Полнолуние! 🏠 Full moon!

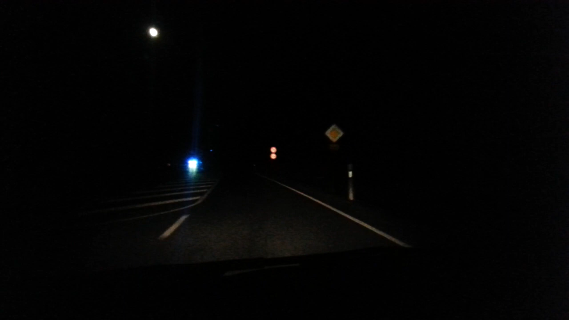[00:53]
Я возвращаюсь с работы, и Луна сопровождает нас в дороге. Светит нам ярким, ярким пятнышком. Вот такая красавица Луна.